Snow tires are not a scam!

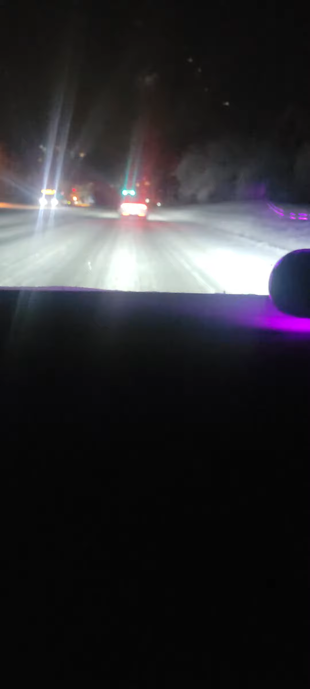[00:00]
so of course i'm going to be biased and brag about teslas but any car with good snow tires does well in the snow any car after 2010 with traction control with good snow tires is going to do good in the snow now this person i think it's a kia optima or not the optima but the the kia what's the cool one anyway i saw him spin out a few minutes ago and so this person obviously does not have snow tires and that's why you're spinning out